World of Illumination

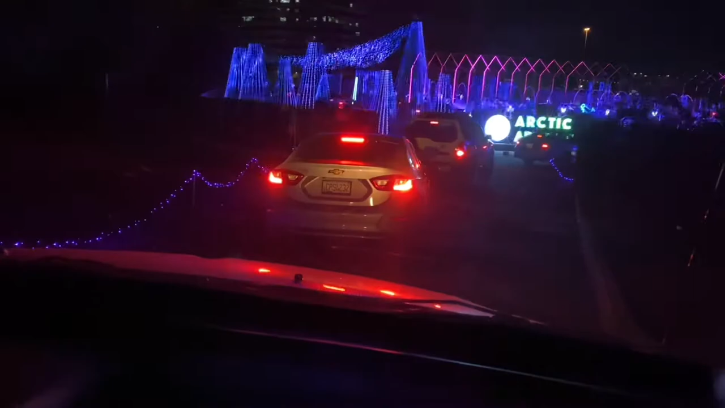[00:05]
Mama, it zigzags. Oh. I zigzag.
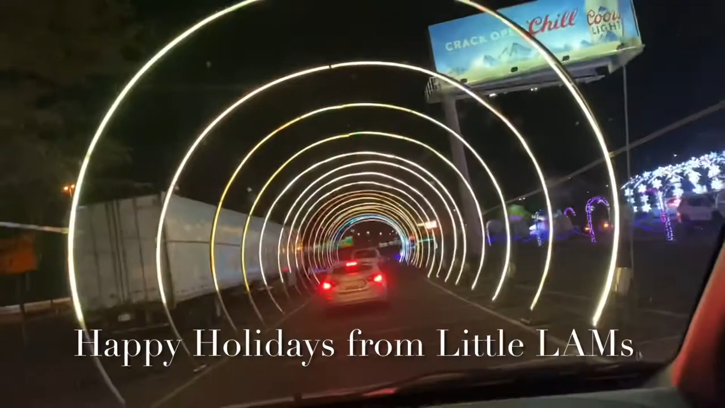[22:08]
Look at the ones that are turning on them because of the noise.